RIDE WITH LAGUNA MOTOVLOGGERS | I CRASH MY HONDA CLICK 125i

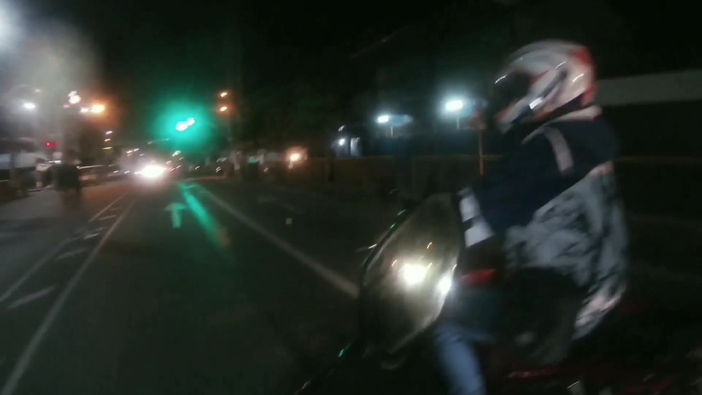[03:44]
Wala, hindi nakatawid. Meron. Ayan, dalawa. Doon o, sa kabila, sa may ano, sa may Phoenix.